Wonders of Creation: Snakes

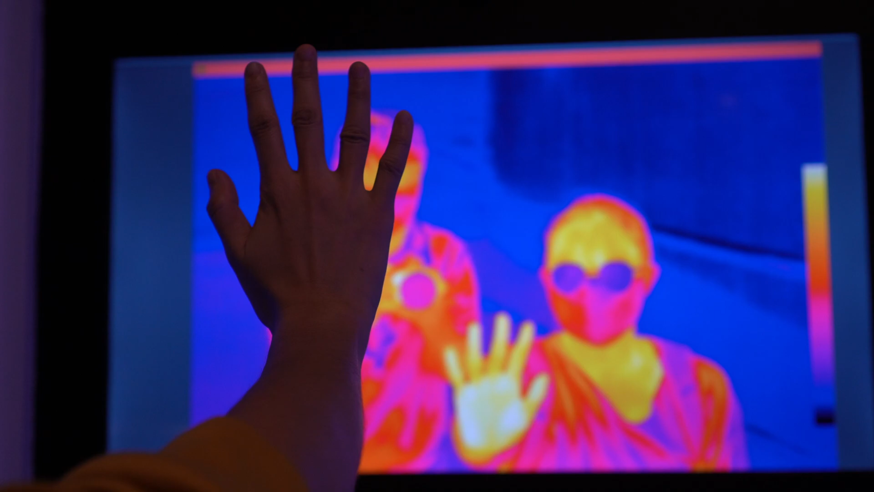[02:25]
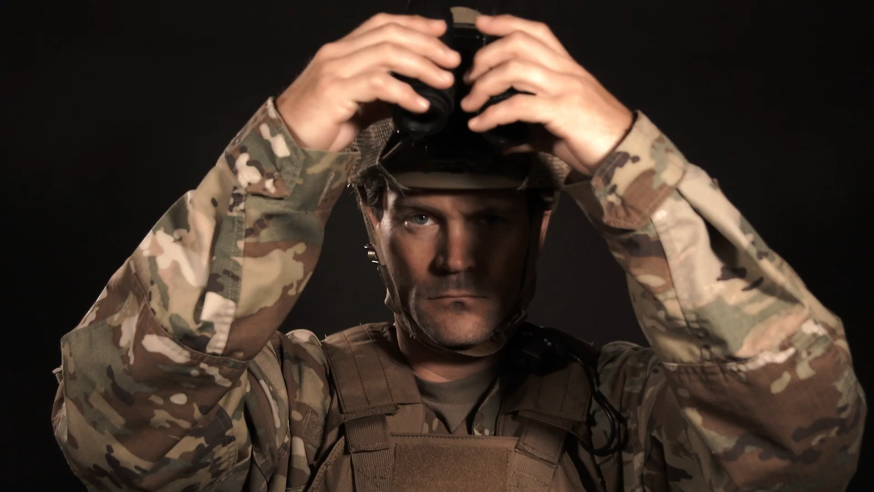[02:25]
Soldiers often use this technology called infrared when they need to move around in the dark while keeping a close eye on the enemy.
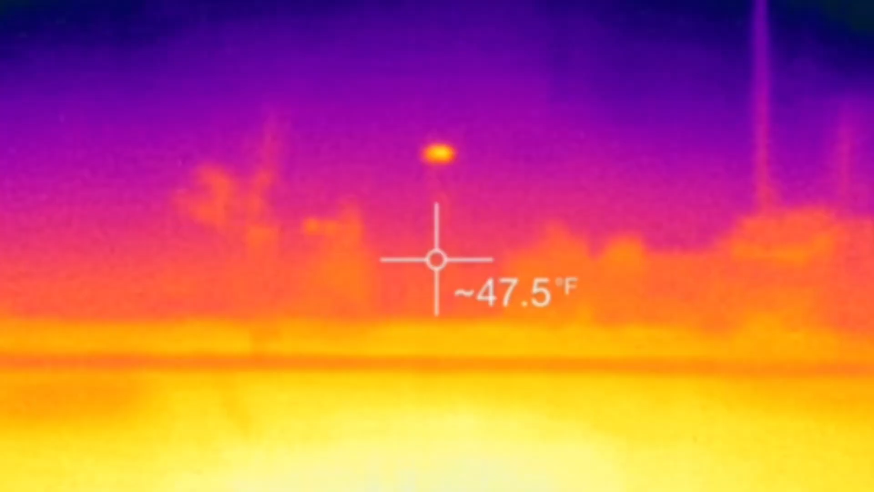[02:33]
On screen: spot 47.5°F
What these soldiers actually see with infrared equipment is the heat of various objects, including humans and animals.